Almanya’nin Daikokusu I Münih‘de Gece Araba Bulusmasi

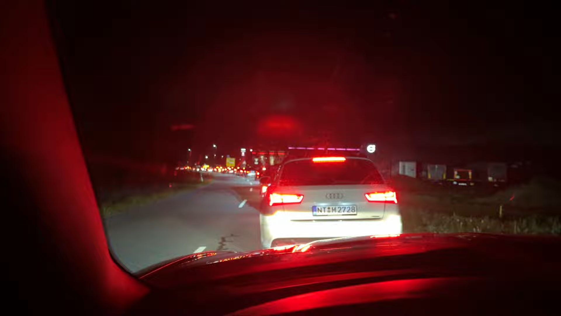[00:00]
Evet arkadaşlar, öyle bir yere geldik ki Almanya'nın,
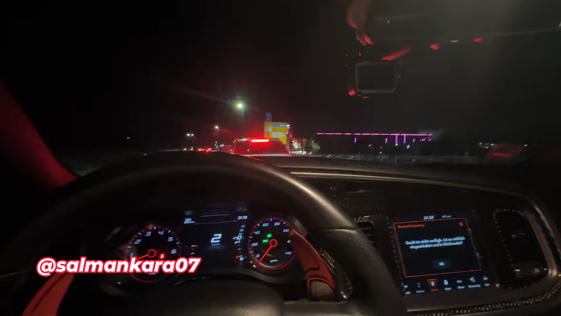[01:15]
Giriş şurası. Şuraya gireceğiz. Şimdi kamerayı aldım. Arabanın önünde bir kamera takılı.
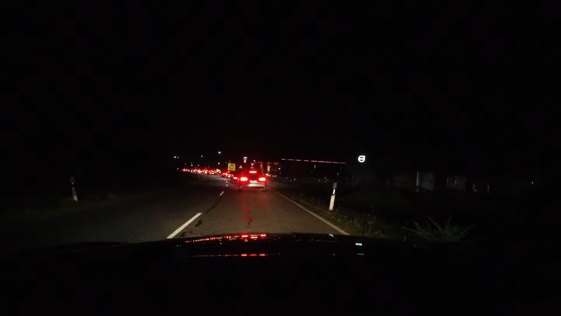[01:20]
Yani evet, girişi gördüm sonunda çok şükür. 3-4 araba geldik. Burada Münih'ten gelen arkadaşlar da var. Bayağı bir kalabalık. Demiş olduğum gibi bugün burada 1000 üzerinde araba var. Sadece 1050 küsür resmi olarak var. Biletlerini almışlar. Girişler 15 euro araç başı. İnanılmaz bir alan. İnanılmaz güzel. Yani Münih'in underground buluşması diyebilirim size. Bugün buraya geldik. Bakar neler çıkacak ortaya. Şimdi buradan daha fazla sizleri yormayayım. İçeride görüşürüz. Ortalık alev alev alev yanıyor.
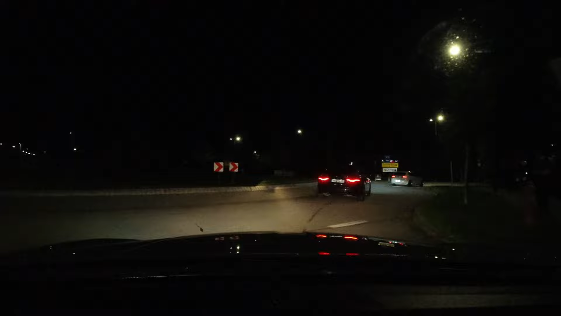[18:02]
Ve çıktık oradan da. Şimdi bir şeyler yemeye gidiyoruz. Yiyebilirsek. Saat de bayağı bir geç oldu. Saat 12 şu anda arkadaşlar. 12 oldu artık.
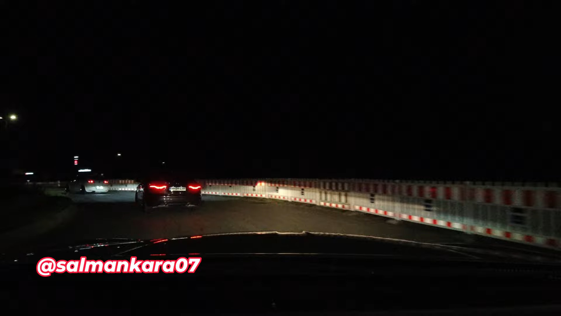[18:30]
Eve gidene kadar 1-1.5 gibi bir süre geçer. Nereye gidiyorlar? Bunlar geri dönüyorlar. Yanlış yere gittiler. Geri döndük.